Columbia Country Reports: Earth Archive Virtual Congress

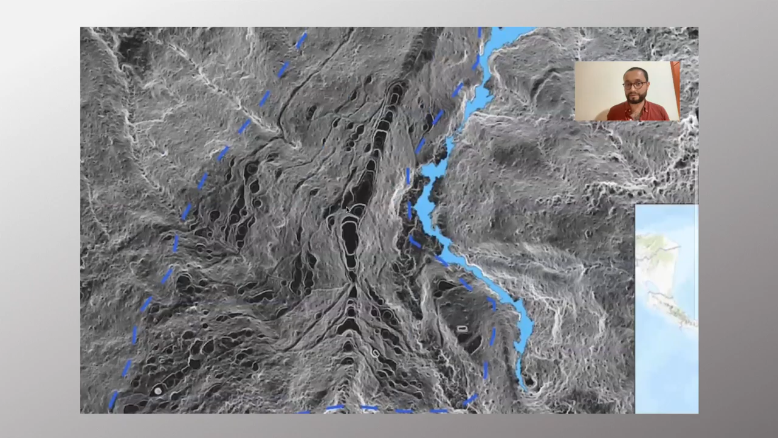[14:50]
Here, you'll see the core sector of Ciudad Perdida and the remaining sectors sprawling all over the site.
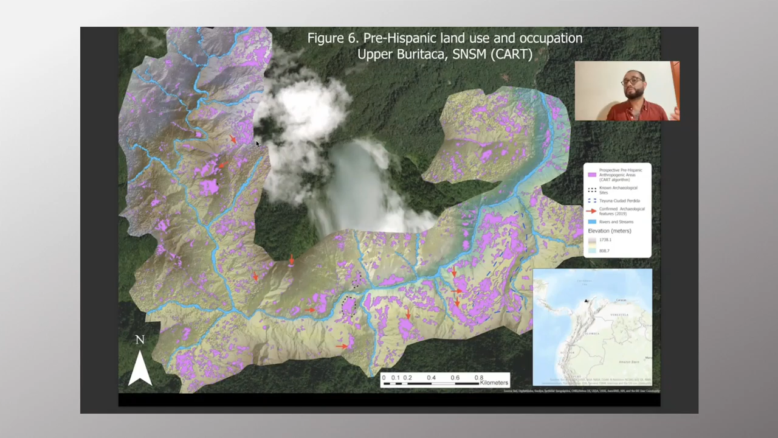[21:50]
lidar from 96 to 106 hectares correspond to ancient land use and occupation this could occur to low intensity agro urbanism or another iteration of ancient urbanism in the Americas.